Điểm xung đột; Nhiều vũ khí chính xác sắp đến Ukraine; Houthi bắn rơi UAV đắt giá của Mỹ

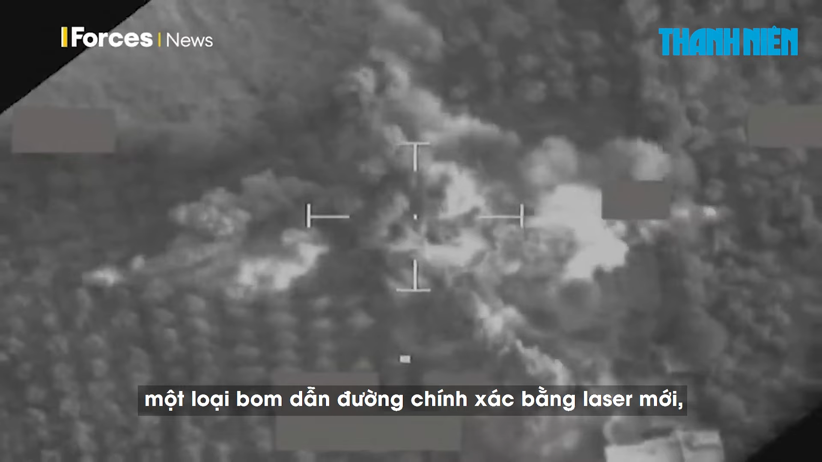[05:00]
gọi là Paveway 4, như một phần của gói viện trợ mới nhất.
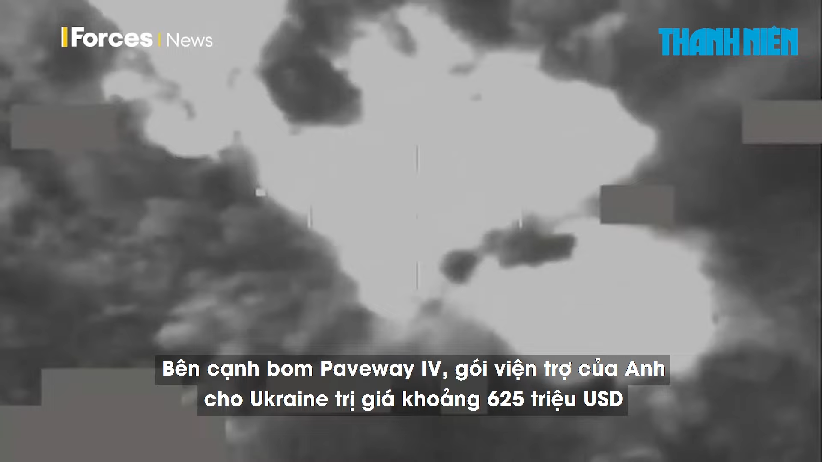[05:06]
Bên cạnh bom Paveway 4, gói viện trợ của Anh cho Ukraine trị giá khoảng 625 triệu USD, gồm khoảng 400 phương tiện,
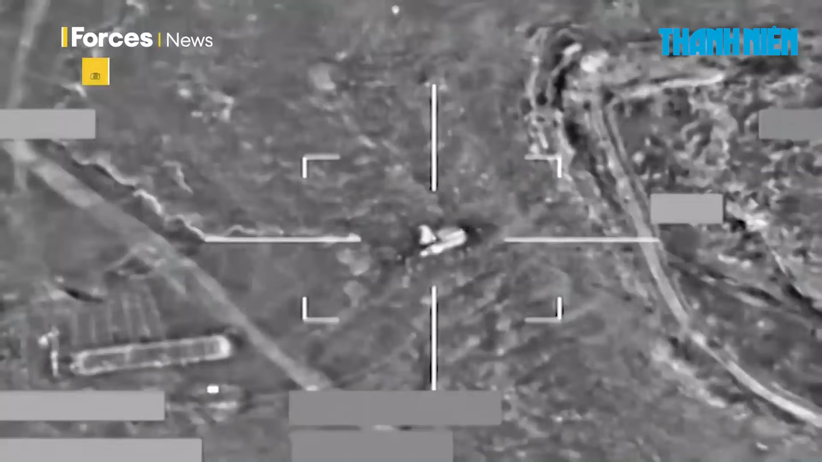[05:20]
Theo Không quân Hoàng gia Anh, loại bom này có hệ thống dẫn đường bằng laser, có thể hoạt động ngay cả trong thời tiết xấu hoặc xuyên qua màn khói của đối thủ. Ông Serge Zuleni, người sáng lập trung tâm sáng kiến phục hồi châu Âu ở Đức cho biết, dù những quả bom này khá cụ ở Anh, nhưng chúng là vũ khí có độ chính xác cao và có công nghệ rất khả dụng.